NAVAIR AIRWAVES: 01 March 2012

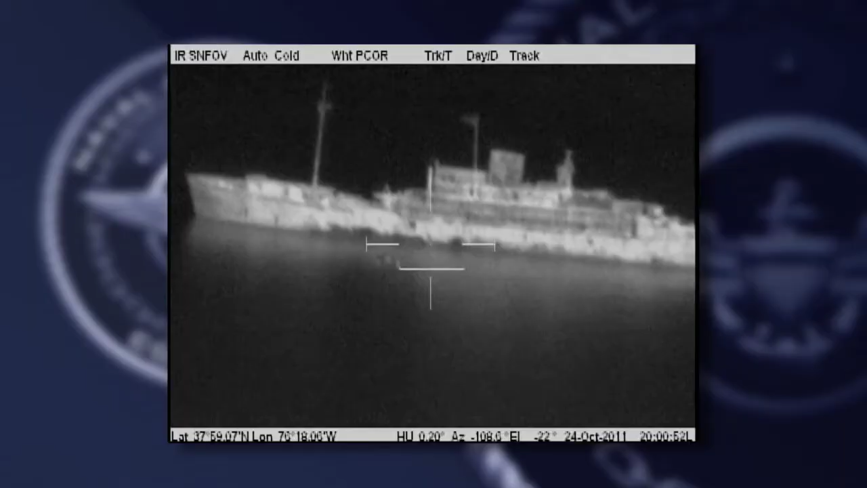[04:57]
During the exercise, the MQ-88 Fire Scout investigated a target and relayed
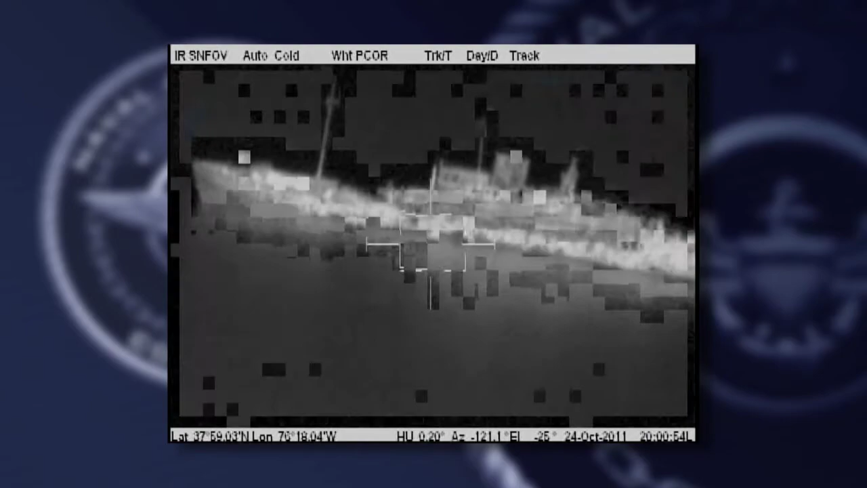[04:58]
surveillance information back to the crew of a MH-60 Sierra helicopter.